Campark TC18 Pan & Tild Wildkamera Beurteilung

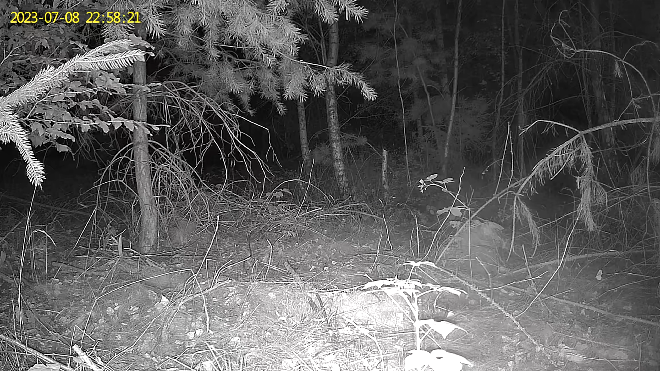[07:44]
original bilder was man hier sieht rechts im bild das ist ein bisschen verschwommen da war ich allerdings mit fettigen fingern dran schuld wir haben hier füchse angelockt es ging darum festzustellen ob der räudige fuchs noch dabei ist und wir sehen hier eine ganze menge von unterschiedlichen aufnahmen von bildern die kamera hängt hier hoch im baum hier hängt sie etwas tiefer
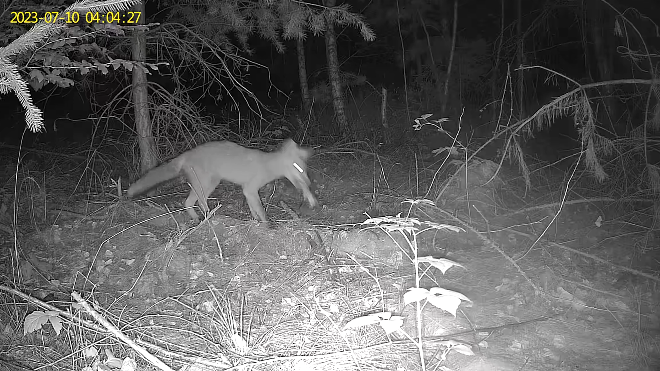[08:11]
wie gesagt rechts das ist mein fettfinger links das sind die original aufnahmen wenn man ganz links in die tannenspitzen hinein schaut die aufnahmen sind schon sehr gut für eine pen and tilt kamera die ja in erster linie durch hohe bild komprimierung aus der reihe sticht sind das exzellente
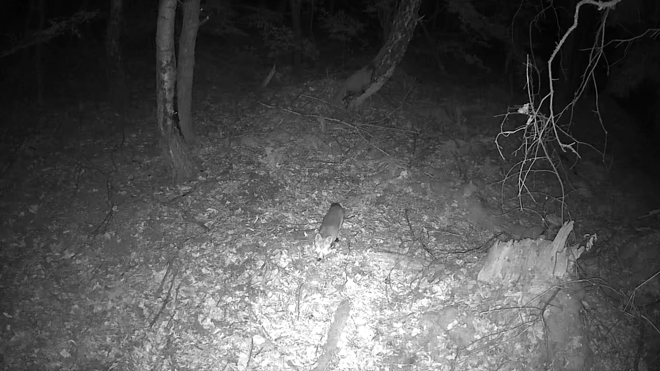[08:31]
aufnahmen wie gesagt meine beste pen and tilt die ich bisher hatte ich hatte vier stück und die wird hier richtig gut gebraucht im einsatz hier ist gerade eine browning angegangen die den fuchs von der seite aufgenommen hat hier das sind die füchse bei der schluckimpfung und da habe ich mich gewundert ich habe irgendwann das weißlicht angemacht
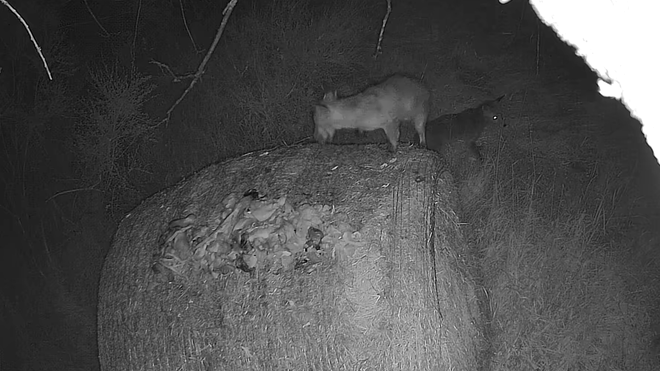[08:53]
und erstaunlicherweise haben sich die füchse an diesem weißen licht
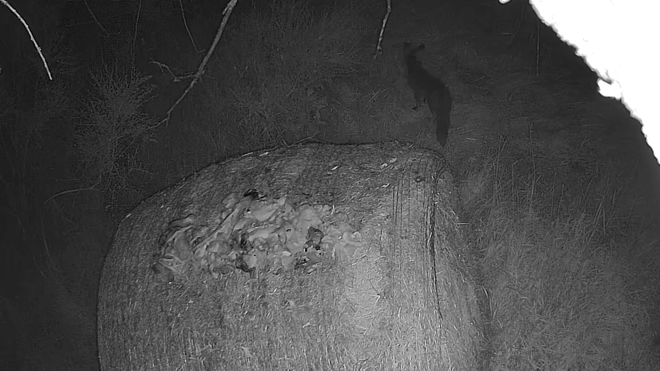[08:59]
überhaupt nicht gestört und ich habe dann der rest der nacht die kamera in weißlicht laufen lassen
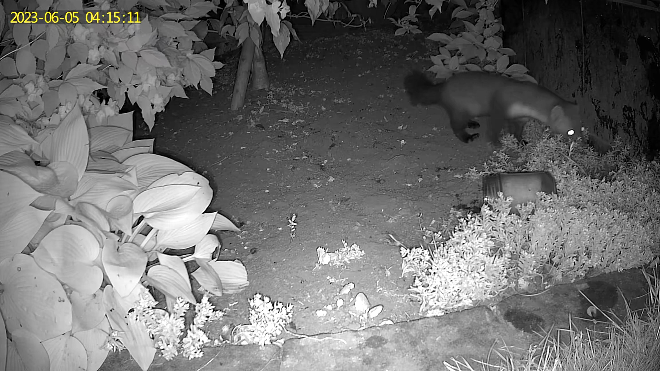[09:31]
ja das sind aufnahmen von meinem grundstück den marder den gibt es leider nicht mehr aber man sieht hier dass die kamera exzellente bilder es ist die kamera in infrarot einstellung gezomt also die kamera hat gezomt
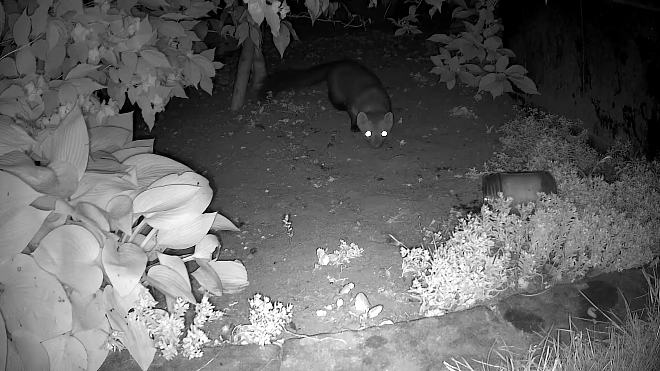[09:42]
und die darstellung des steinmarders ist hervorragend zoom jetzt mit dem software mal rein und wenn man dem kerlchen auf die tatzen schaut dann kann man erst beurteilen
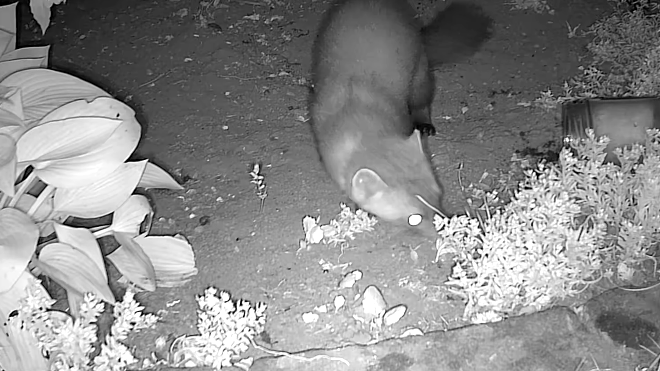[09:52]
wie wirklich gut diese aufnahmen sind
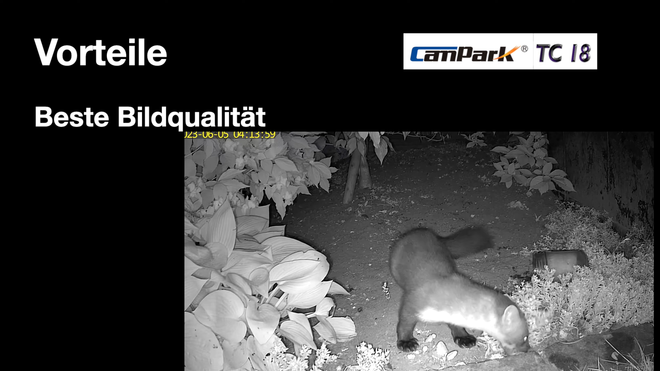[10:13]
wichtig bei mir ist die bildqualität und diese kamera hat wirklich eine hervorragende bildqualität dazu